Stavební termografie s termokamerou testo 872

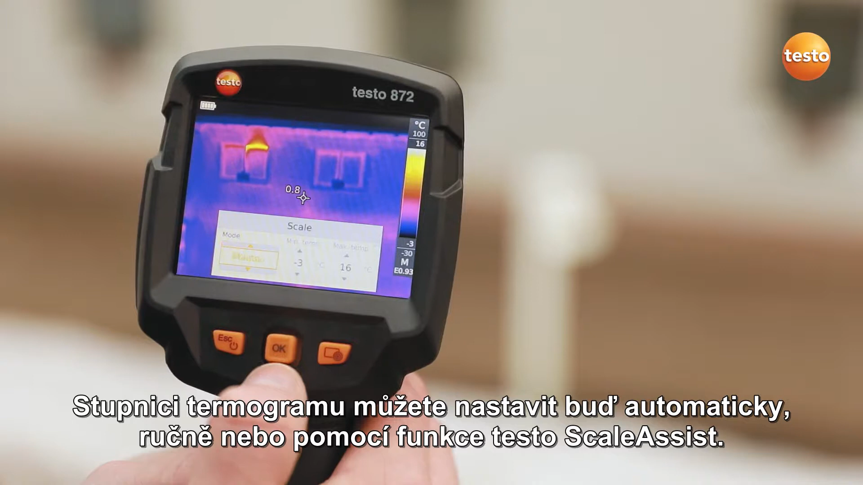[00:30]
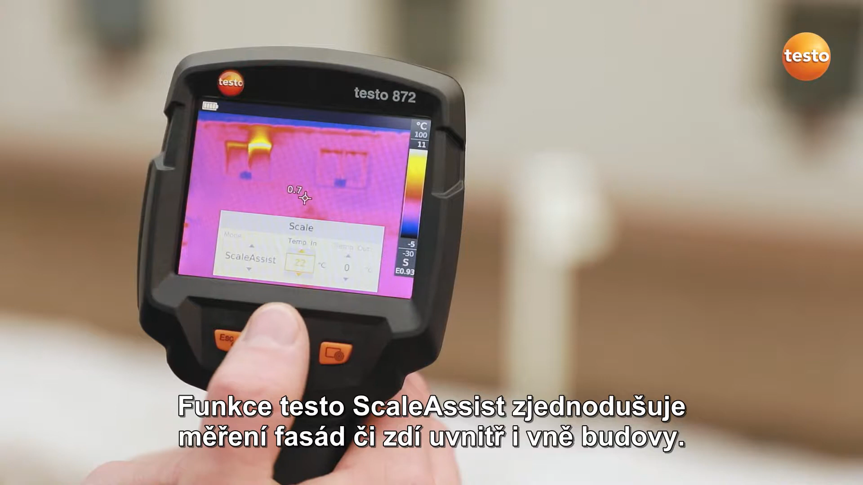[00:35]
The Testo Scale Assist makes it easier for you to inspect facades and walls indoor and out.
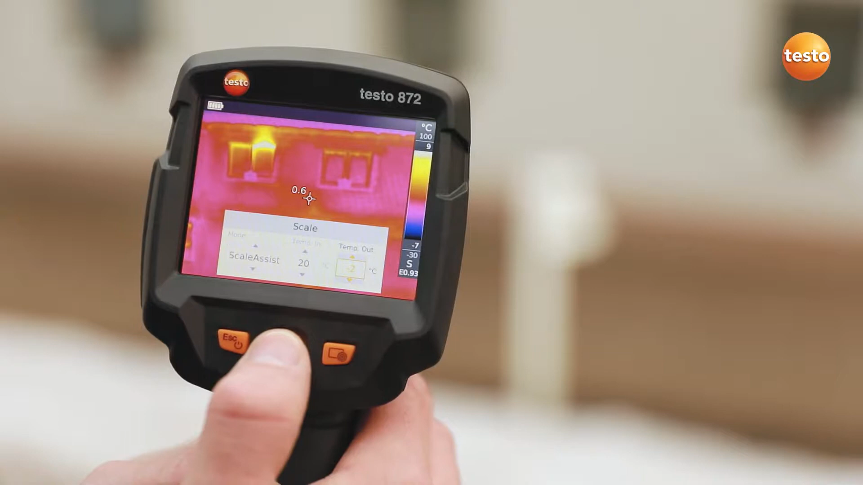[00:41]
The function automatically filters undesired temperature extremes out of the thermal image. That means you see only the building faults and cold bridges which are actually there.
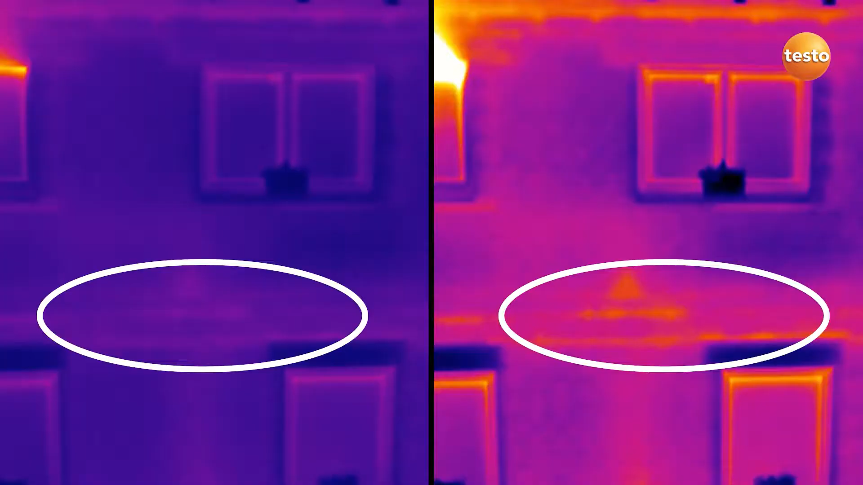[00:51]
Here's the comparison. On the left with out, and on the right with Testo Scale Assist.
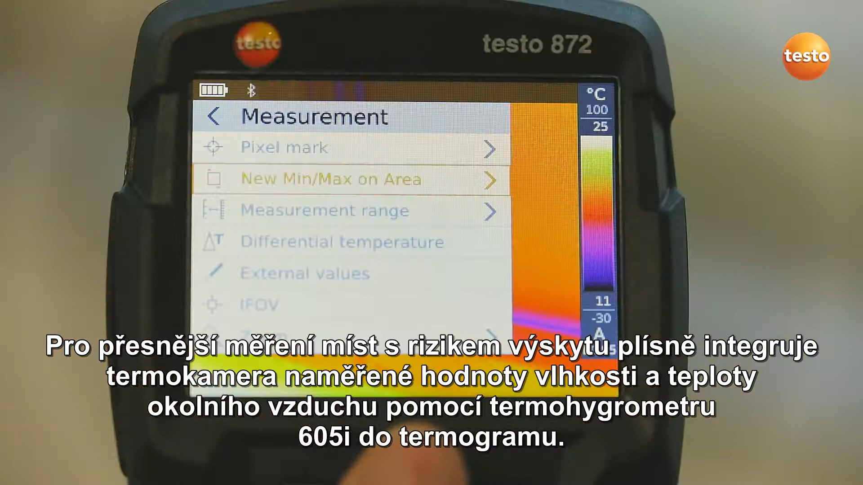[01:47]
measured with the thermohygrometer Testo 605i into the image.
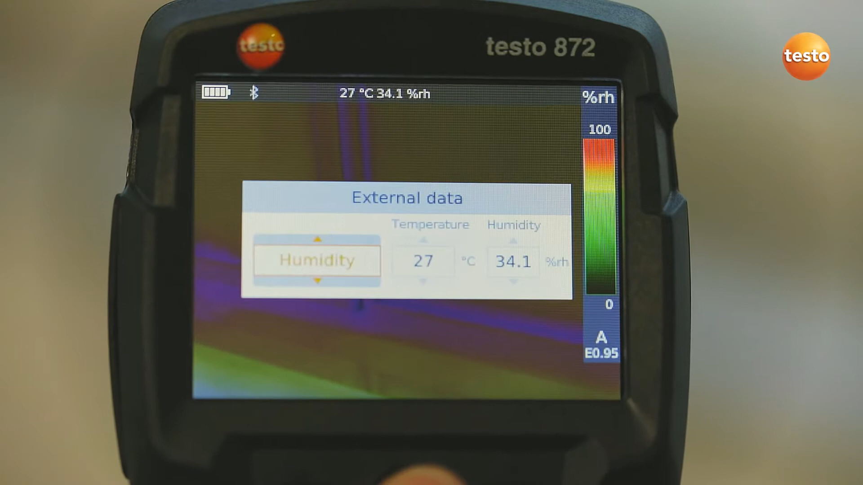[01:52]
In combination with the thermal imager's special humidity palette, this enables you to identify mold risk really easily based on the traffic light principle.
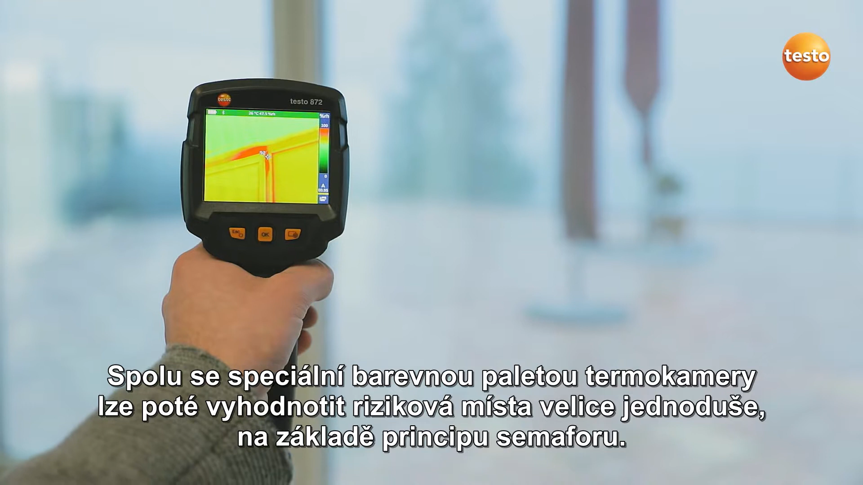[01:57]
Here, the traffic light is red.
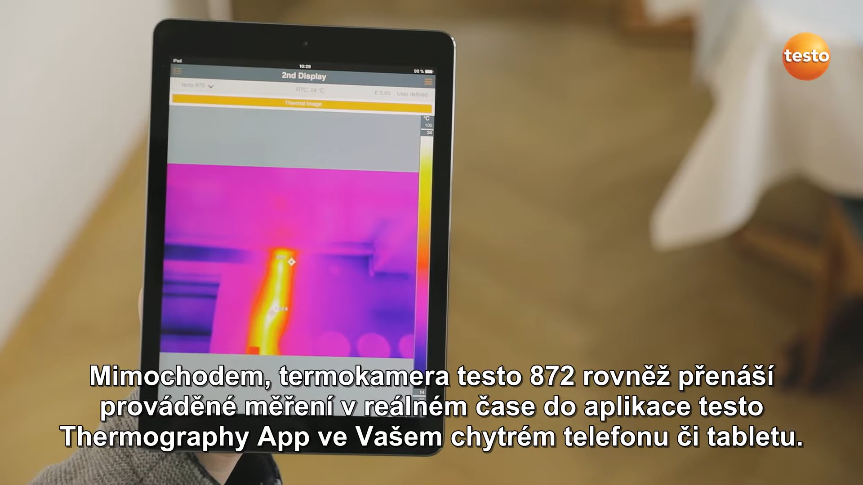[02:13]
Ideal when you're on-site and need a second display.
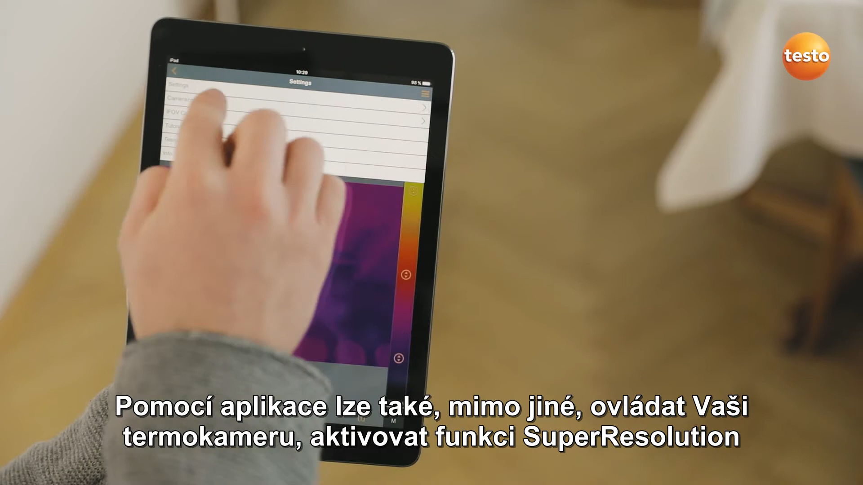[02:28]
activate Testo Super Resolution for more detailed thermal images with four times more measurement values, and to create and send reports.